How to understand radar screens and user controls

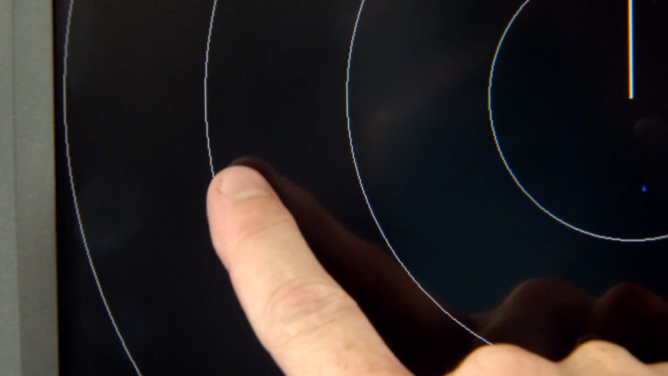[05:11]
three-eighths, four-eighths of a mile or half a mile away.
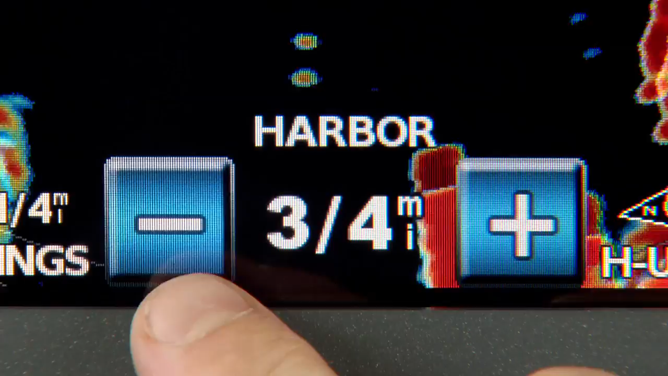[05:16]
If you want to see a larger area with your radar, hit the minus button to zoom out. If you want to see more detail, hit the plus button and you zoom in.
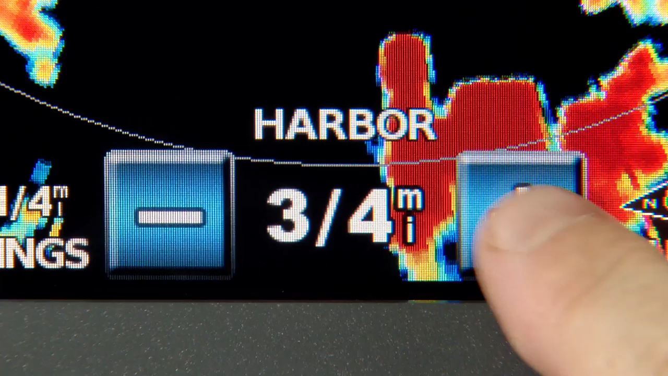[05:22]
Also at the bottom is an indicator that shows whether the radar is in heads-up,
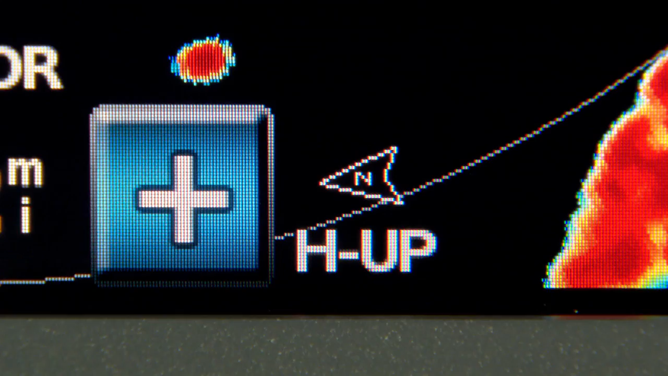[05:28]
north-up, or course-up mode. Just like our charts, heads-up orients the screen so that whatever is in front of your boat is at the top of the screen.
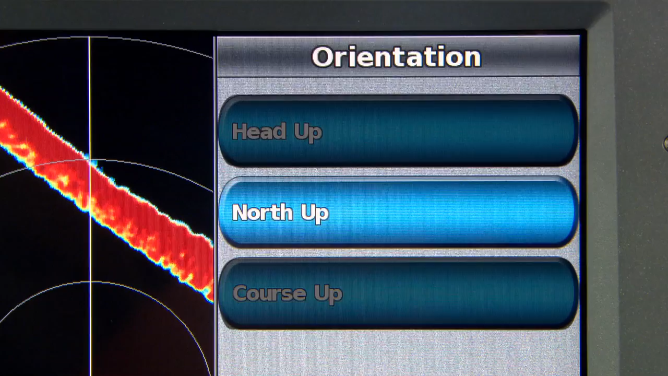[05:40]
North-up keeps north at the top of the screen and south at the bottom, while course-up keeps your active route heading at the top of the screen. All of these red marks on the screen are radar targets.
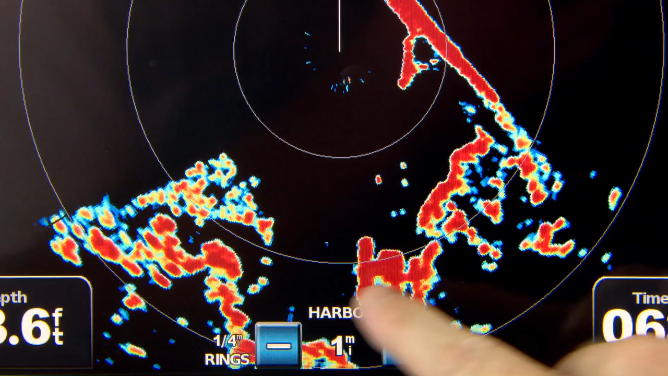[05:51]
Here's the rub. There's really no way, except through experience, to determine what each target is.
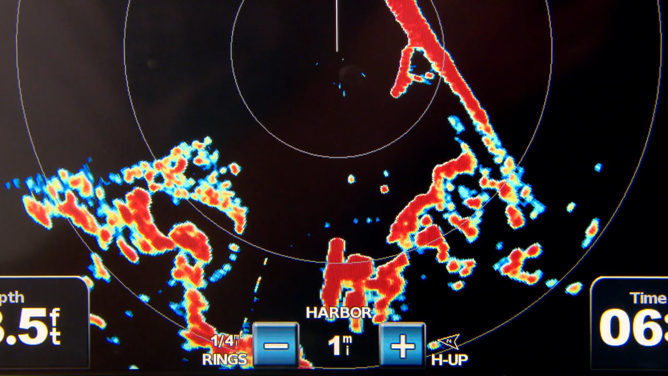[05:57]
I mean, this big radar return here could be a big line of thunderstorms or the coastline.
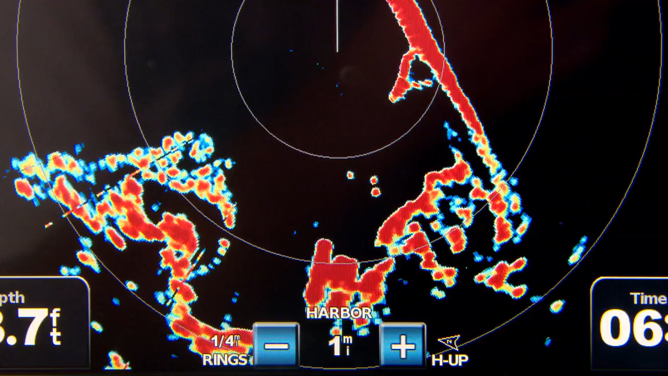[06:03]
These small targets could be boats or buoys. They would look similar on your radar screen.
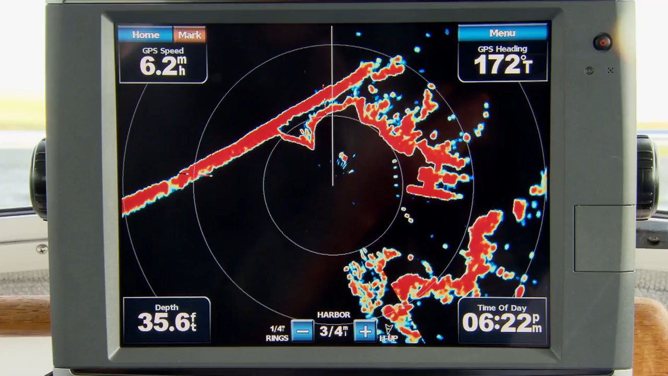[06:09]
Of course, the good news is, thanks to your radar, you know something is out there. And if it's big enough to show up as a return on your radar, it's big enough to cause damage to your boat, so stay clear. But that's why it's so important to use your radar and get familiar with all the settings before you need it.
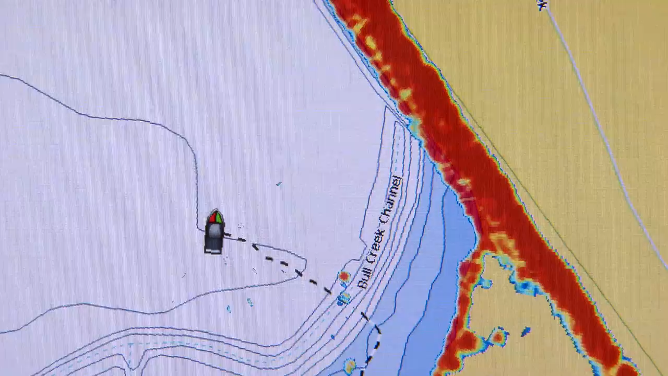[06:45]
Overlaying the radar data onto the chart plotter screen may help you determine whether a radar target is a buoy or a boat if you can compare the GPS page to the radar page.
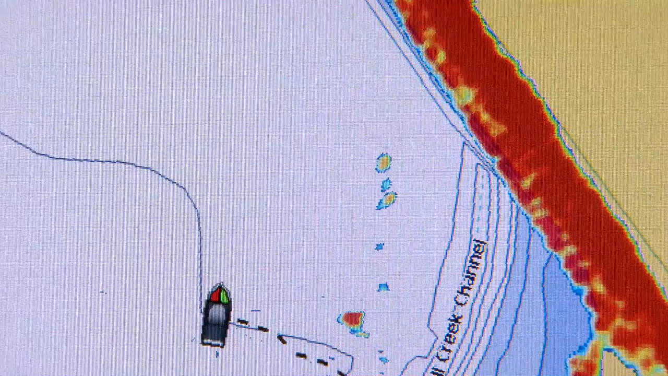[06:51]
Okay, so you're out on the water, you see a radar target on your screen,
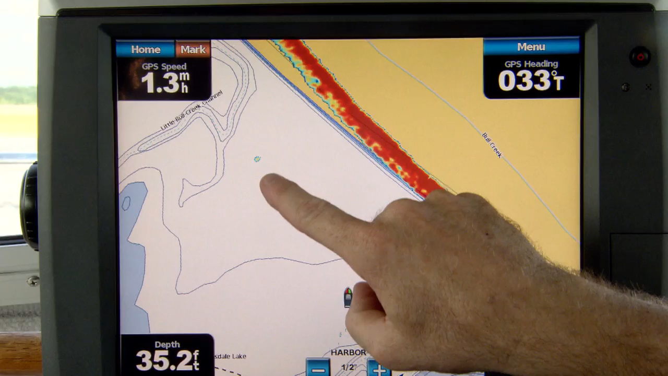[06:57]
and you want to see how far away that target is. Simply move your cursor over the target, or with a touch screen, just touch the target.
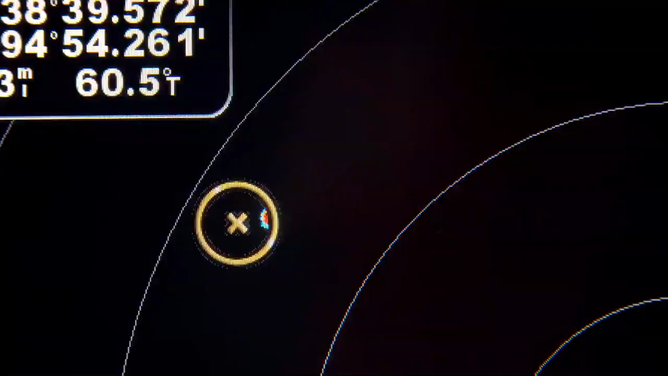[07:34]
Pick a target, select Acquire Target, and the radar will now track that target automatically as long as it stays on your radar screen.
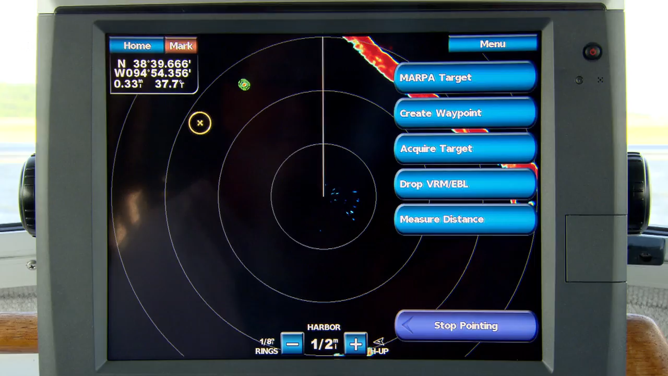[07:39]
This is a fantastic safety option for tracking other boats in your area, and it's going to notify you if a target gets inside your comfort zone.
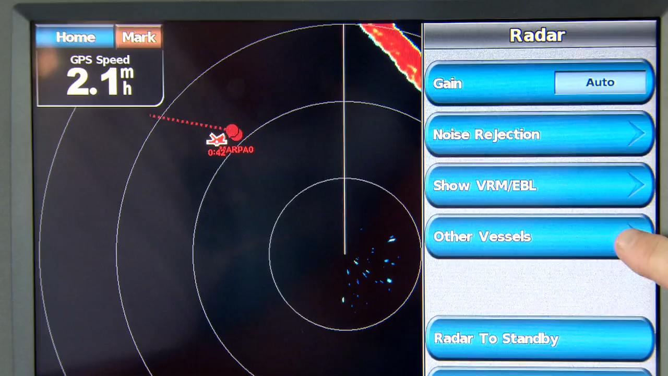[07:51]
You can even set what your comfort zone is under the Collision Alarm menu.
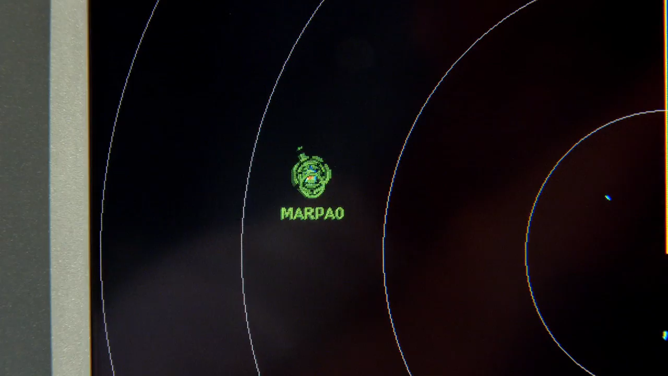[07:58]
This is also a great feature if you're fishing with a few other boats, or cruising with some other boats, and you want to keep an eye on them during the trip.
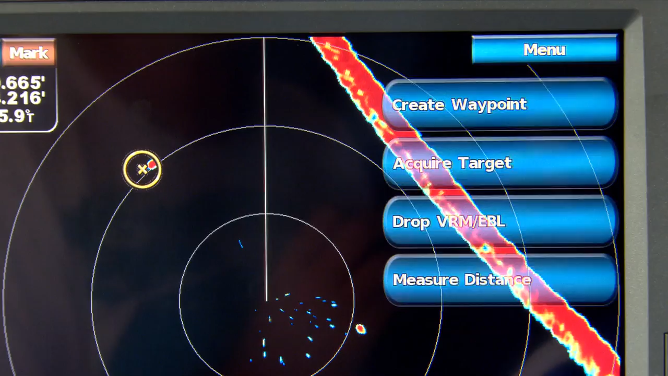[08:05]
The VRM EBL option allows you to place a variable range marker and an electronic bearing line on a target.
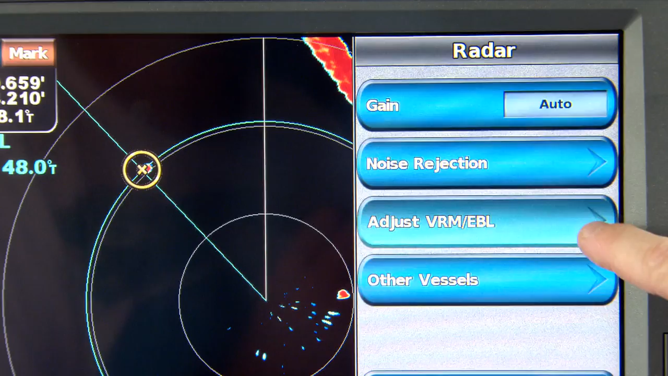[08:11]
This is great for taking your bearing and distance from a series of marks to fix your position on a chart.
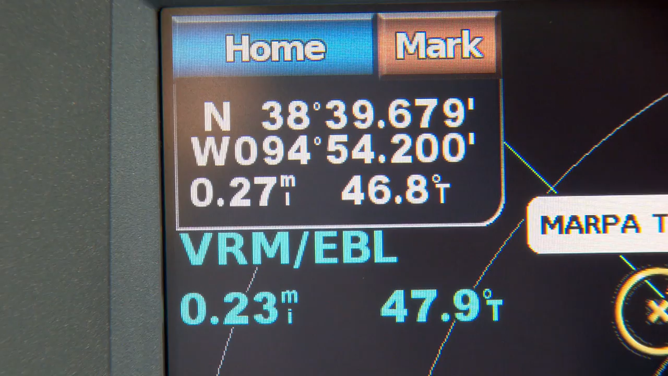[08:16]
And finally, the measure distance option allows you to electronically measure the distance between you and any point or any two points on the radar screen.
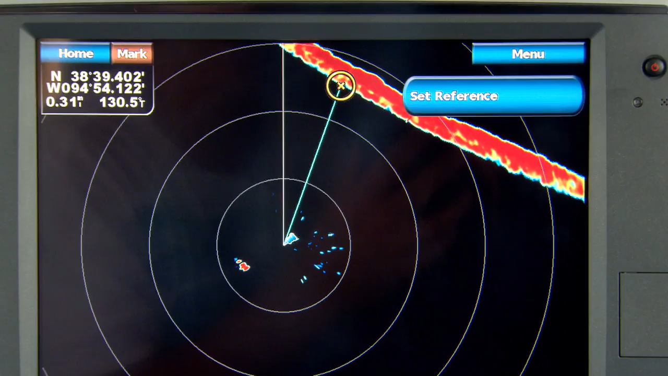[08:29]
Okay, now that you're familiar with the radar screen images, let's get into the menu and show you some of the key settings that you can adjust as your conditions change. The first option is the gain setting.